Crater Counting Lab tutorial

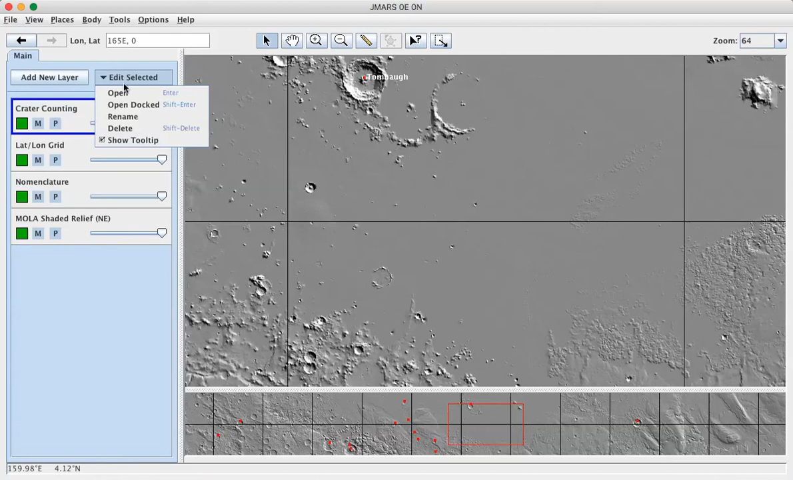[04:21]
you can open the crater counting layer to look at all of its different pieces